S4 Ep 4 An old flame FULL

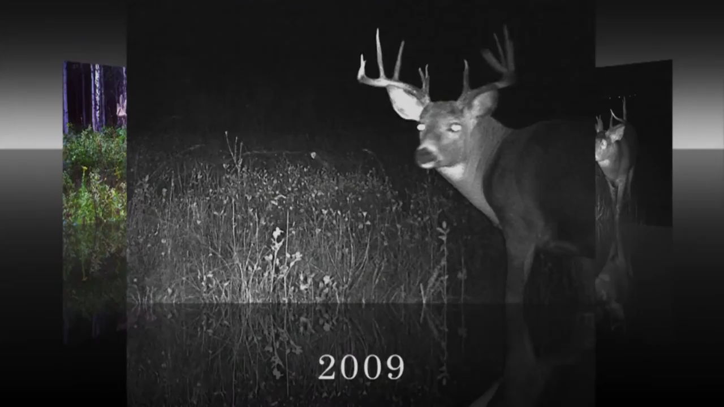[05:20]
This 5x6 is a deer that we'd watched for years, and a deer that Jason had actually spent almost 60 days hunting back in 2011, until his abrupt disappearance. After he disappeared from this very valley, we were never able to find him again over the next 2 years, and were certain that he was dead.